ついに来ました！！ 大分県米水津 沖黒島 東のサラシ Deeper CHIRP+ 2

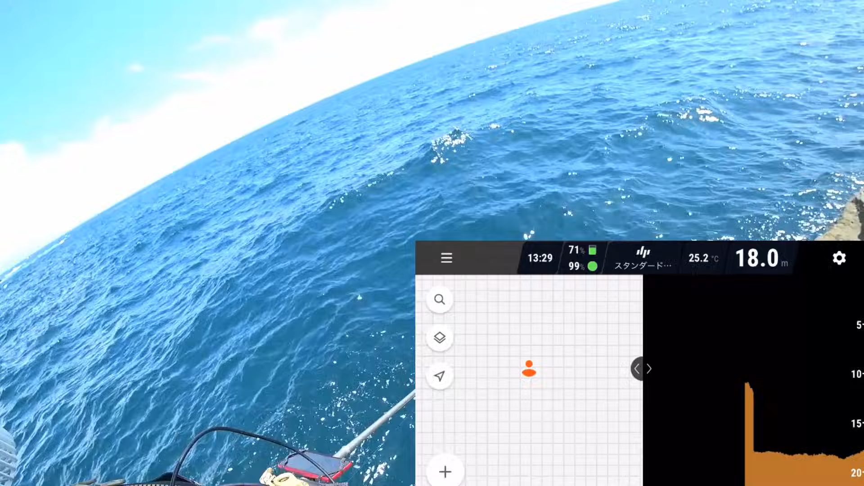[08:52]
On screen: depth 18.0 m, water 25.2°C
2とか約ね、あそこで水深18メートルあるんでサオ3本かなあそこでサオ3本という水深がありますねはいこれすごいよねこう見るとすごいよね17そんな、こっちに行くと少し浅いこっちにもちょっと深いんかなはいということで一旦回収してちょっとね、さっき自分がね釣ってそこえー、そっちに釣り場あるんでちょっとそっちでえー、ちょっと面白いことをやってみましょうかえー、これにこれを投げますとはい、
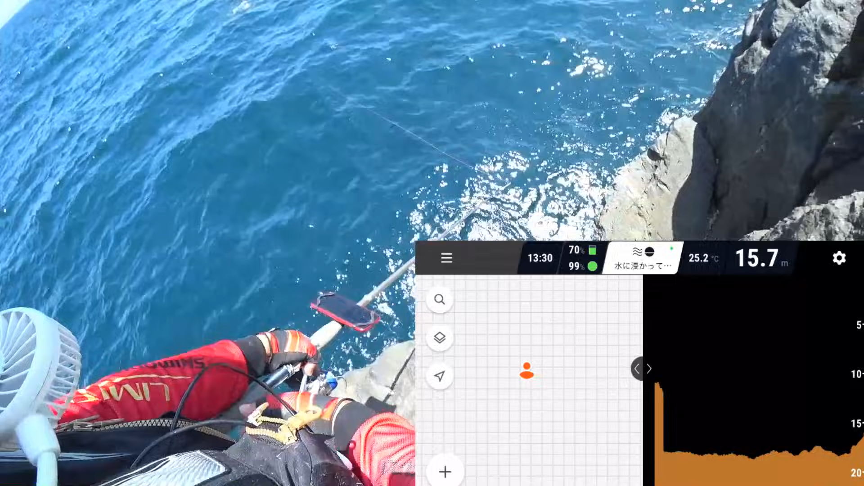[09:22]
On screen: depth 15.7 m, water 25.2°C
ちょっとボーンと隣の人は一体何をしてるんだろうかと思われるかもしれないですけどはい、で、あの魚端に巻きを上げますうん、ちょっと魚のアイコン出してなかったわ魚、魚めっちゃおるねめっちゃおるわおお、
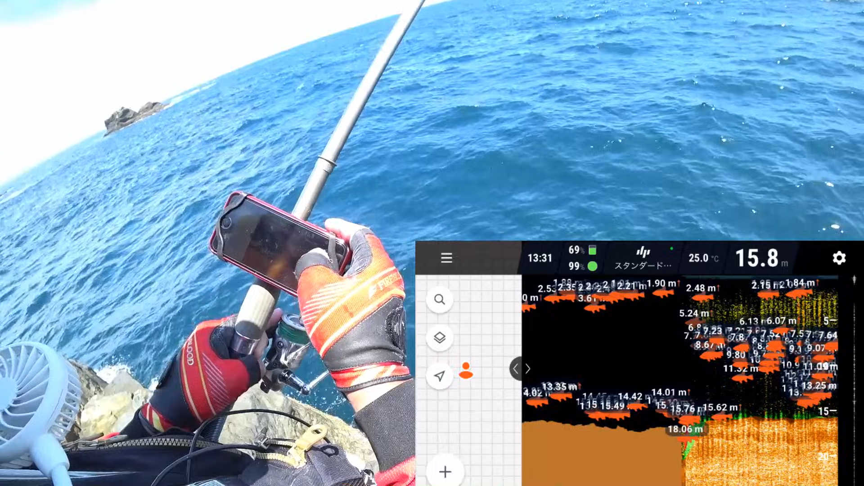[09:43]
On screen: depth 15.8 m, water 25.0°C
ちょっと多すぎだなこれ設定でね、これいろいろ変えれるんで感度ちょっと下げよう魚のサイズはでも、LM?
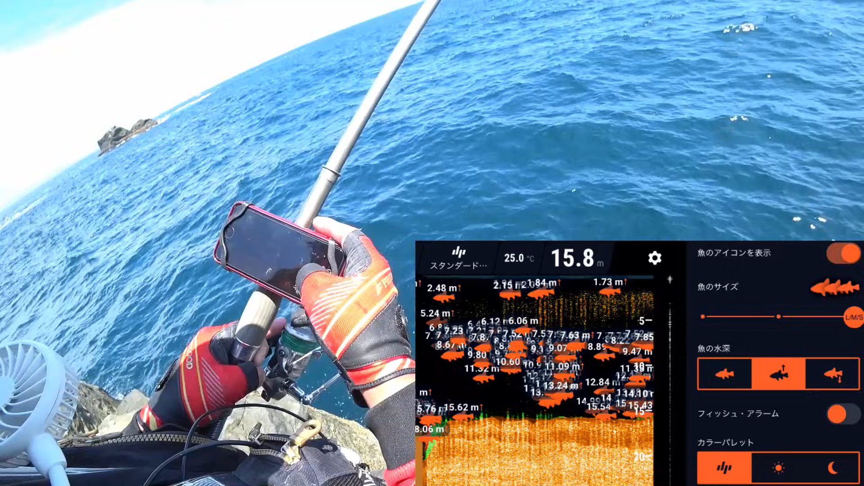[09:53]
On screen: depth 15.8 m, water 25.0°C
Mにするとでも消えちゃうんだよねなんか出てんな結構いるねいや、結構イス積みがね多いんだよ、ほんとに
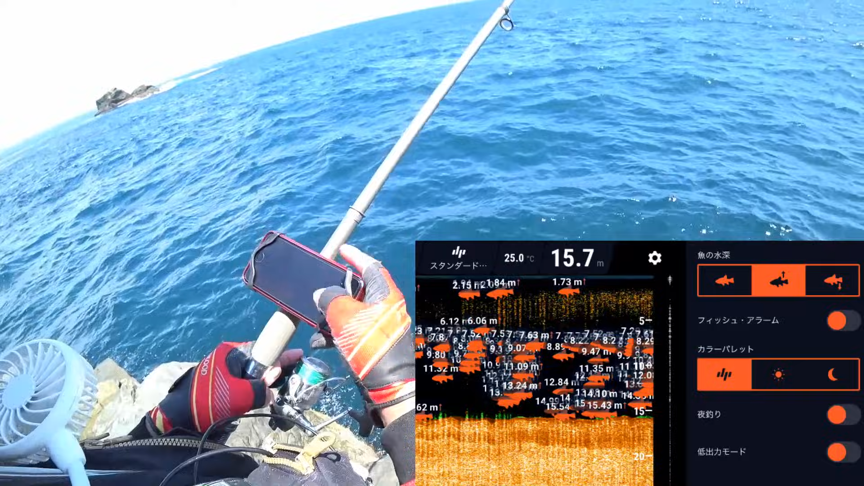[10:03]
On screen: depth 15.7 m, water 25.0°C
いや、すげーな今、ここで15でこっちの方がちょっと深いんだなすげーすげーちょっとビームを
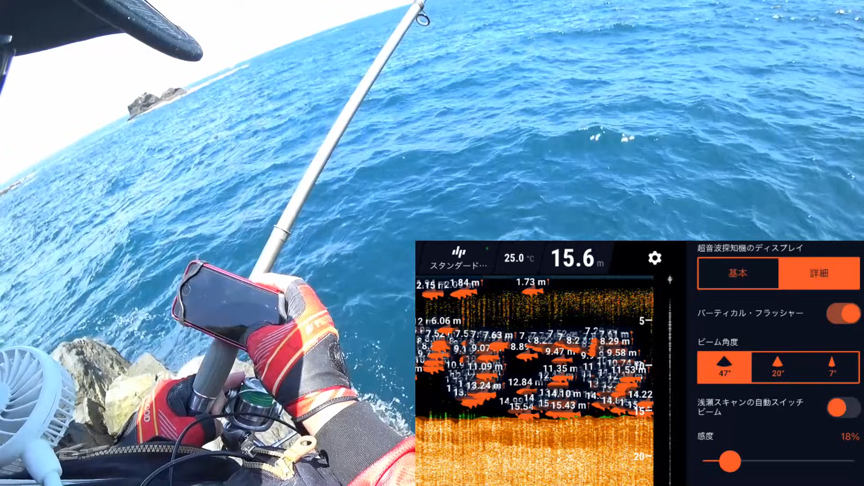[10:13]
On screen: depth 15.6 m, water 25.0°C
ビームをちょっと小さくしよう魚が居すぎてちょっともう一回やろうさあ、どうでしょう
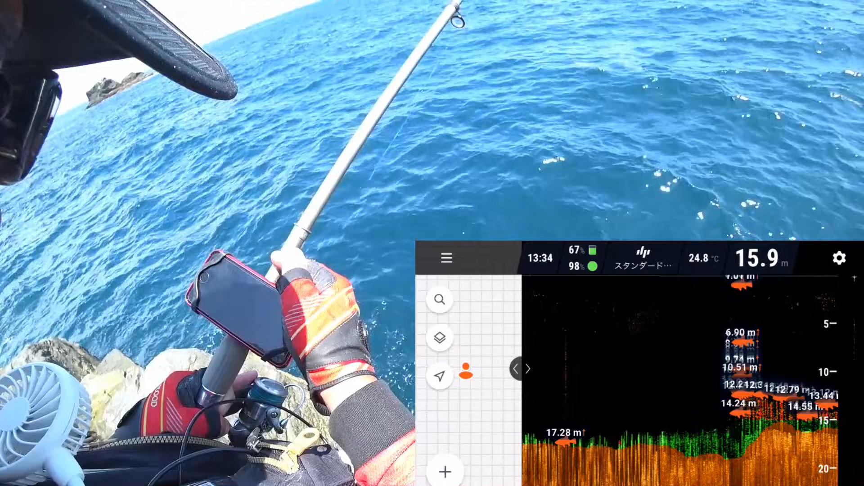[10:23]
On screen: depth 15.9 m, water 24.8°C
下の方にはいるっぽいねあ、魚チラほら見てきた
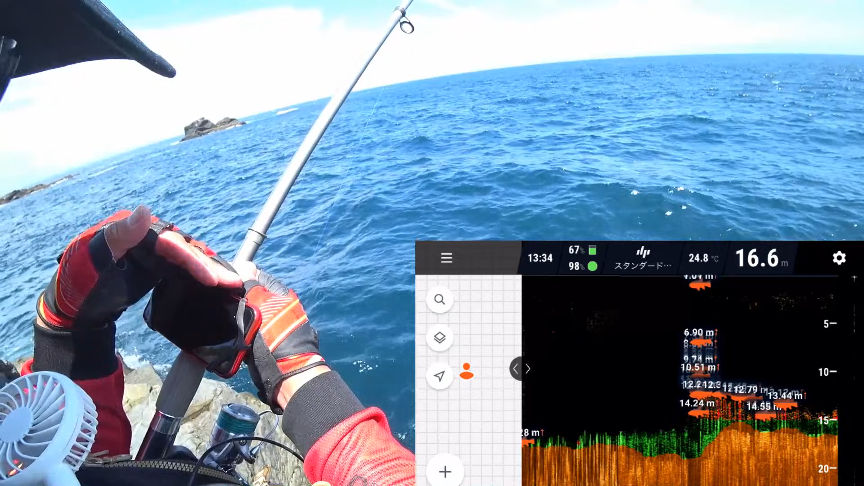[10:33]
On screen: depth 16.6 m, water 24.8°C
まだ魚タンの範囲に入ってないか魚タンが上からの角度なんでありますねどうしてもちょっとずれちゃうんだよね
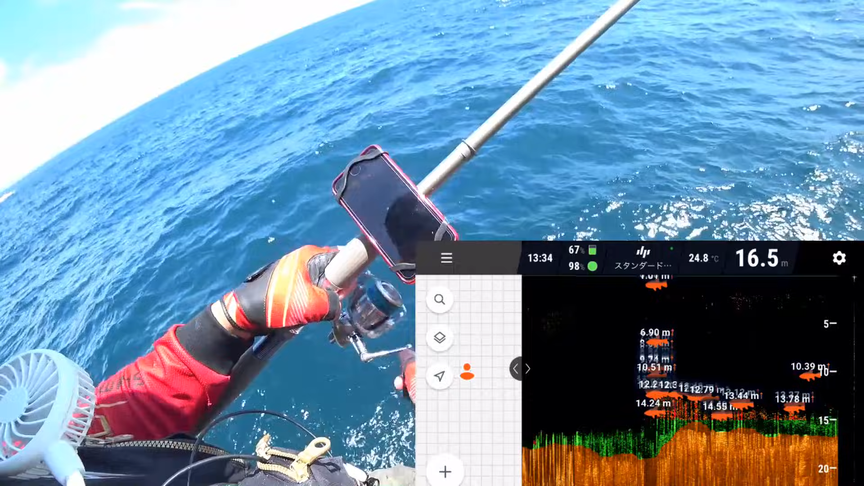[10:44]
On screen: depth 16.5 m, water 24.8°C
この辺、この辺この辺ったら反応するんじゃないそうそう、今上にいたからリス積みが湧いてたからよっ、
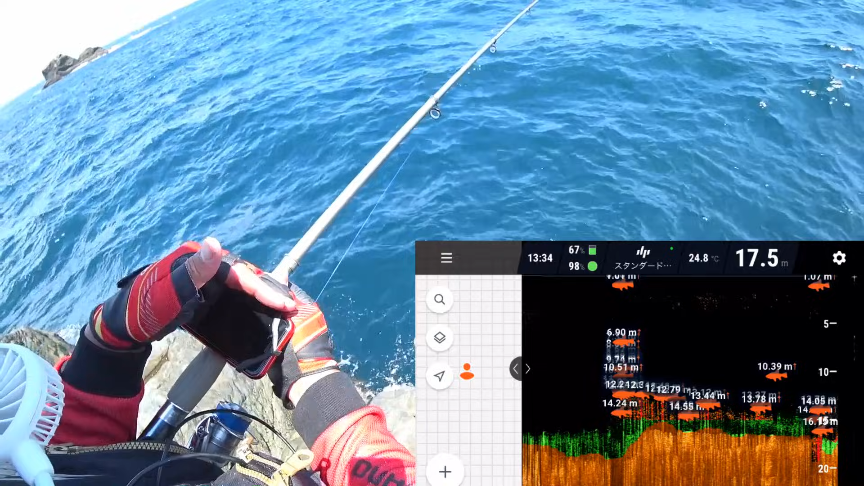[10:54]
On screen: depth 17.5 m, water 24.8°C
よったんだけどいるね、やっぱり海底の方にも何かいるね13メートルとか
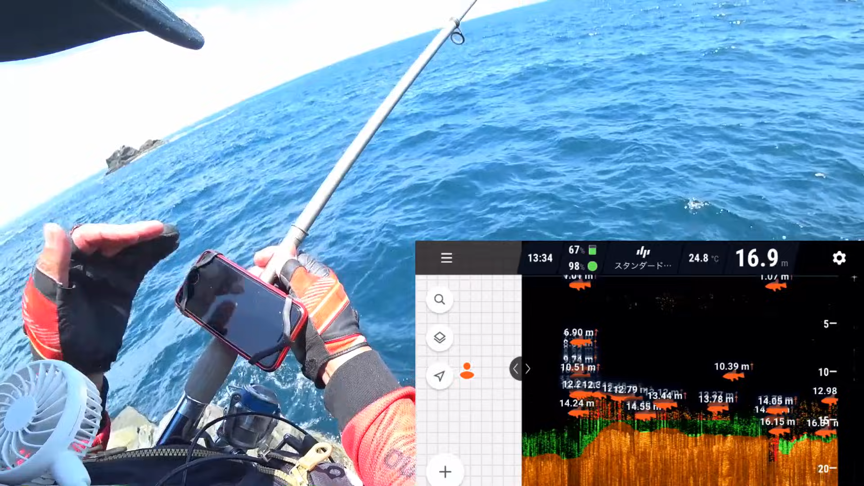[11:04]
On screen: depth 16.9 m, water 24.8°C
あー、ダメだねちょっとね、どうしてもちょっと巻き絵がだいぶずれちゃうずれちゃうから難しいなまあ、でも大体わかったそうそう、
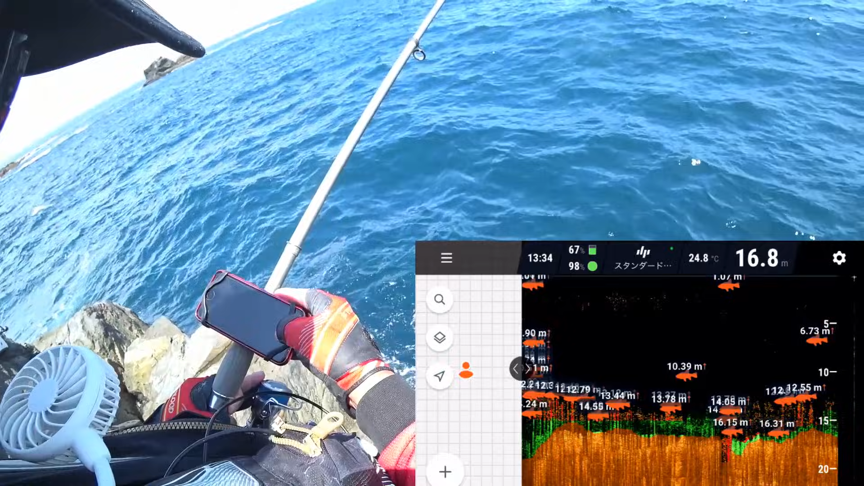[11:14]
On screen: depth 16.8 m, water 24.8°C
6メートルね今、反応が6メートルだったけど大体ね、5、6メートルくらい結構今、下がってる
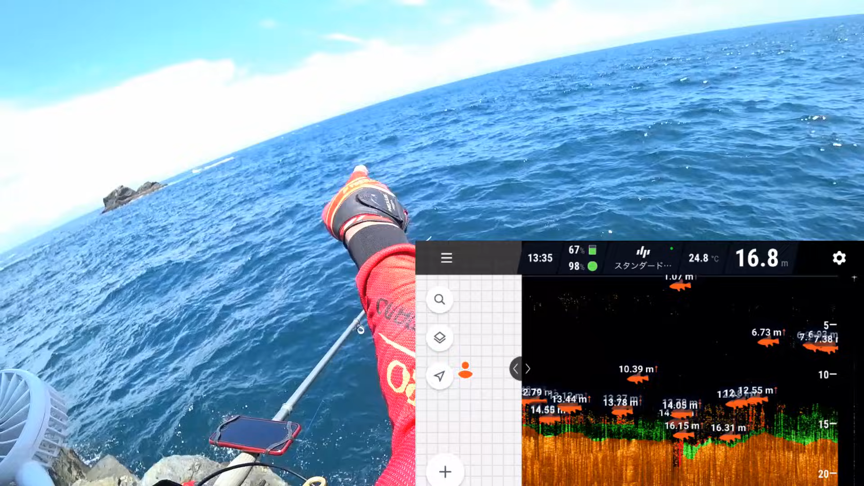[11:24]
On screen: depth 16.8 m, water 24.8°C
多分、あれをドッポンドッポン巻いてる投げ直してるからだろうけど今、7メートルとかぐらいで反応してるでしょ合ってる今、
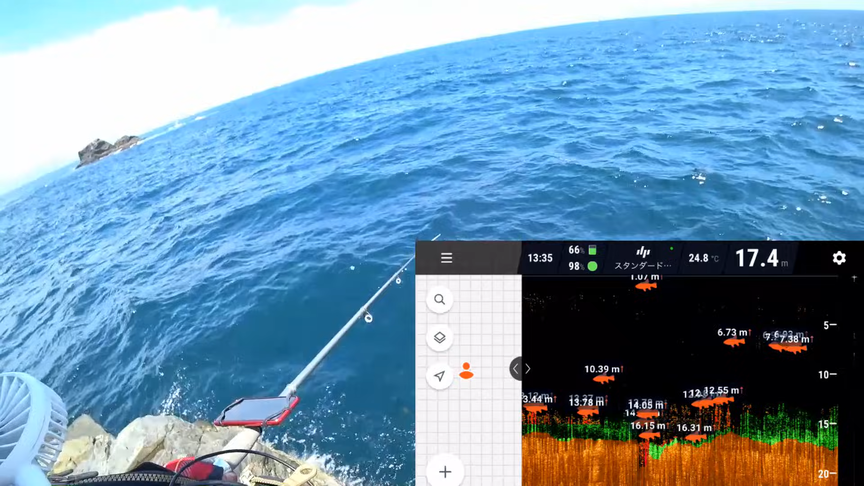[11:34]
On screen: depth 17.4 m, water 24.8°C
下がってる結構さっきまで魚タンを投げるまでは結構ね、浮いてたんだけど1回目浮いてたんだけど今、下がってるわまあ、なるほどねまあ、
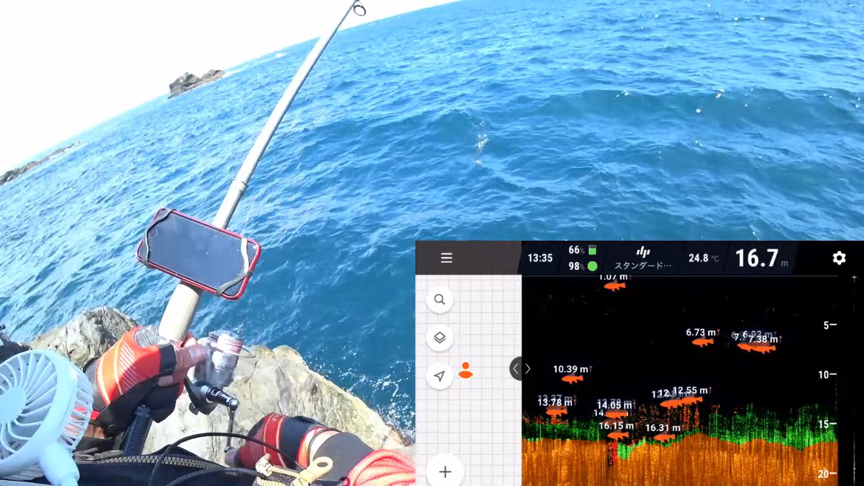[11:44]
On screen: depth 16.7 m, water 24.8°C
でも大体、分かりましたまあ、こんな感じでまあ、
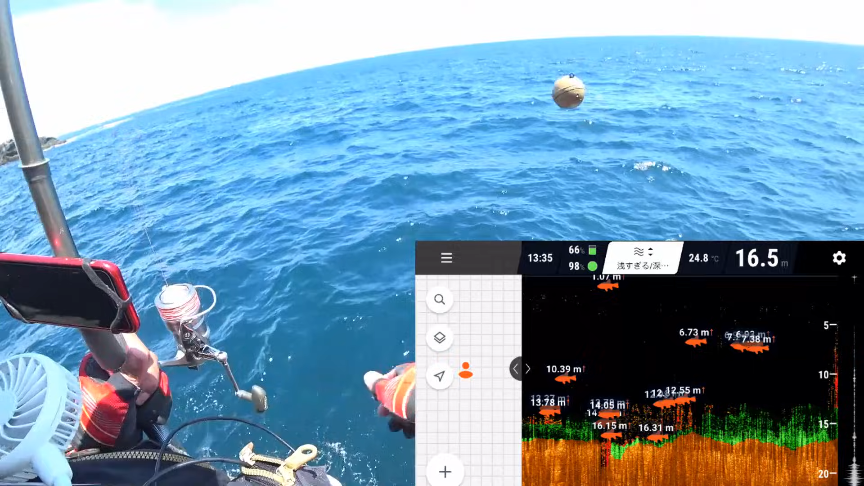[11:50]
On screen: depth 16.5 m, water 24.8°C
水深もねえー、ここら辺は16メートルぐらいその辺で16メートルとかあるんであのー、まあ水深が大体分かったとまあ、でもこの月はそんなに深くは狙わないんでね